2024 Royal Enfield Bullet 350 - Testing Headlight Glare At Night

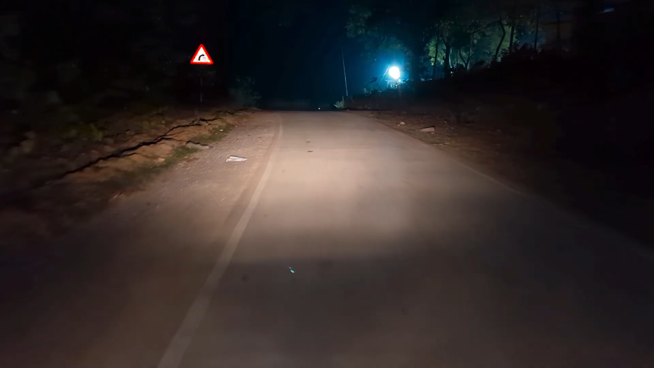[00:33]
शुट कर रहा हूं और आप देखिएगा हम लोग यहां लाइक में प्रवेश कर रहे हैं आप देखिएगा यह बाल क
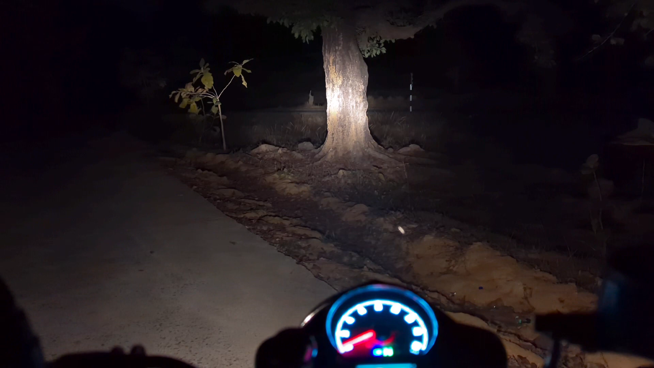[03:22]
दोस्तों सामने एक पेर में प्रकाल दालता हूँ आप देखिएगा बहुत बिल्गुल अंधेरा है और यह है इसका लो भीम और यह है इसका हाइब आप
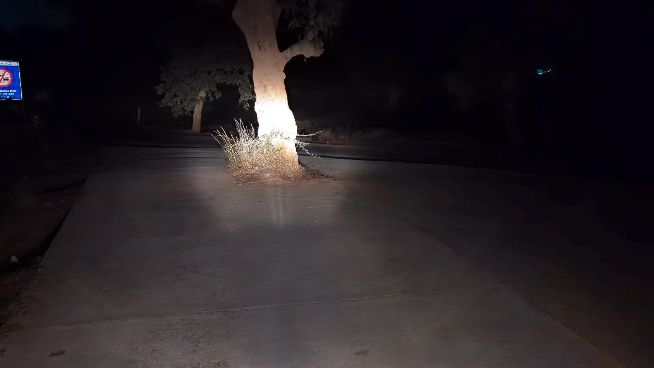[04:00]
लोगों को इसका यह है लो भीम और यह है दोस्तों हाइब आप देखिए कुछ ऐसा दिखाई पड यह देखिएगा
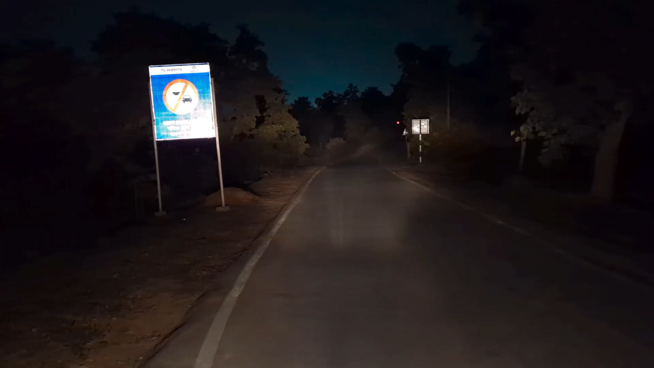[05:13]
दोस्तों अभी गाड़ी हाई-वीम में है यह देखिएगा साइम बोड लेकिन अभी मैं इसको लोगी में बालता हूं आप देखिएगा यह दोड़ी में आ और यह मैं फिर से हाई बीम में ले लेता हूं यह देखिए